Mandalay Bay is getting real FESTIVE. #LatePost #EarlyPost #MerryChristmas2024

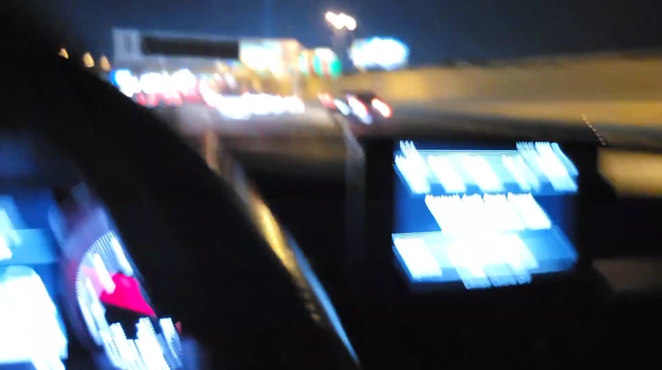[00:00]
It's kind of dope how they got a... Let me blow this up.
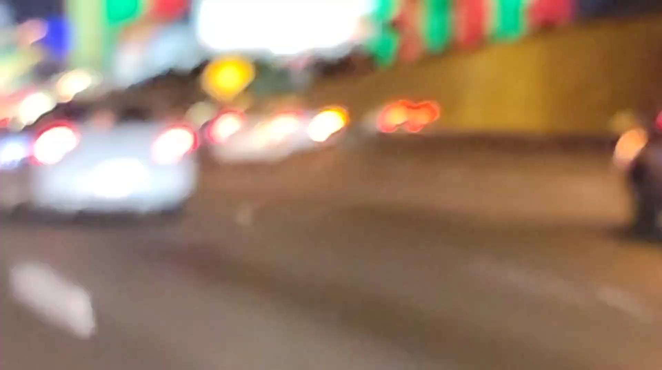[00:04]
Damn, look at this blurry air. It's for the camera. Focus. Anyway, you can see it.
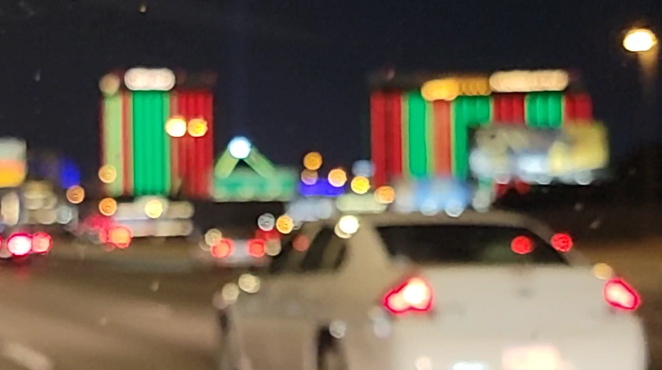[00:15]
You can't see it. That's Mandalay Bay in Delano. They are red and green. It's kind of dope for Christmas.